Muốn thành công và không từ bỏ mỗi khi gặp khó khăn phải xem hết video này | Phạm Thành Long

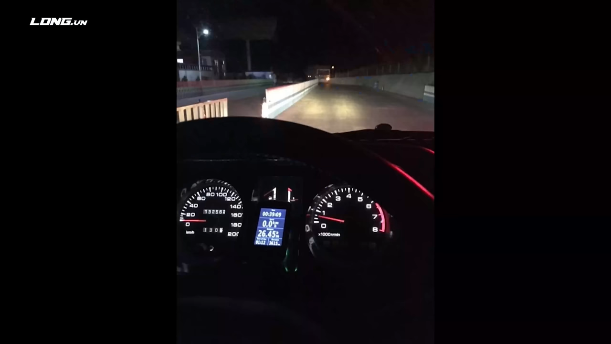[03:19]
xăng của tôi Sửa xong cái xe này thì rất là muộn Rồi xem đồng hồ mấy giờ đấy Không đây là 39 phút